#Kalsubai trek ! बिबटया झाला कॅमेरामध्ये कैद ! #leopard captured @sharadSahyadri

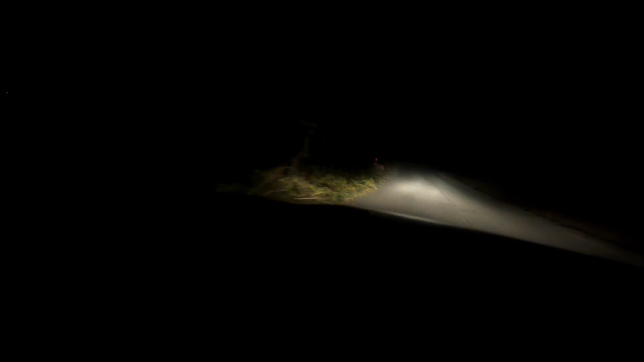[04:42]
सह्याद्रीमध्ये फिरताना बिबट्या दिसण्याचे प्रमाण तसे फारच कमी. योगायोगाने आम्हाला तो योग आला आणि पिंजऱ्यातील नाही तर समोरून रस्त्यावरून मुक्तपणे फिरताना प्रत्यक्षात बिबट्या आम्ही पाहिला.